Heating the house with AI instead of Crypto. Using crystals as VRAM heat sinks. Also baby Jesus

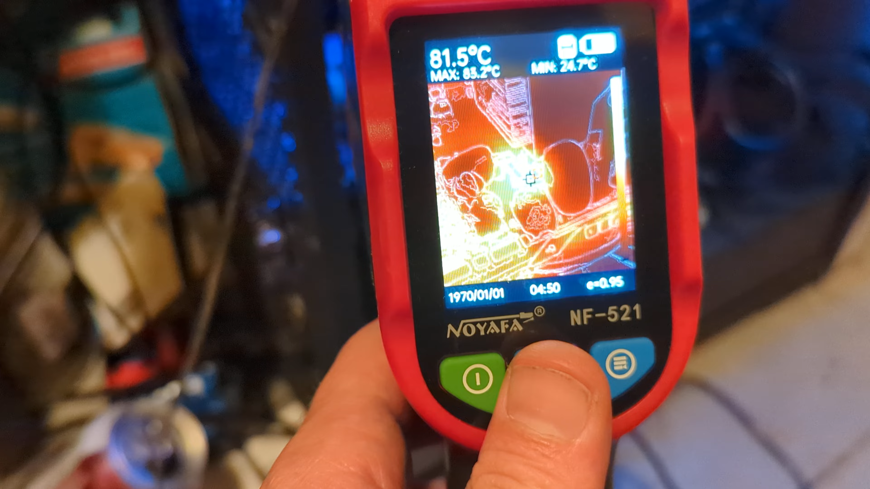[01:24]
On screen: spot 81.5°C, min 24.7°C
out and as you can see the chip itself is just under 80 degrees I've
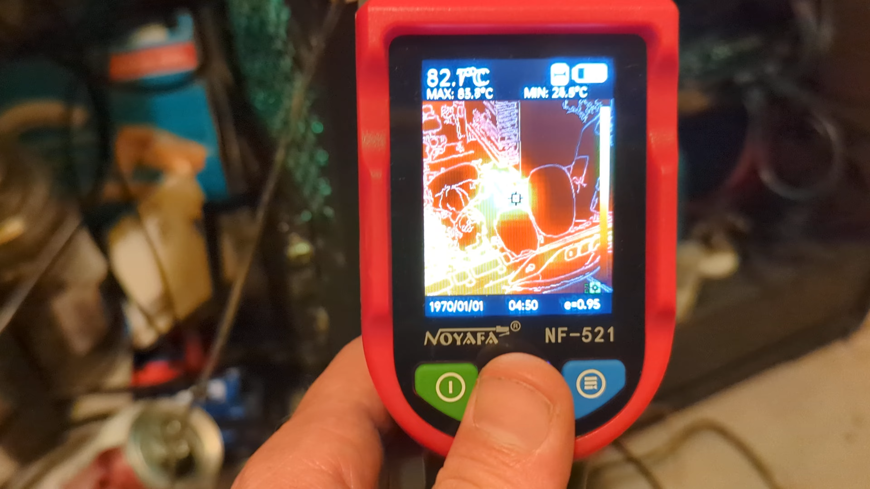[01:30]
managed to get it a little bit lower as time has gone on but legit my faith crystals seem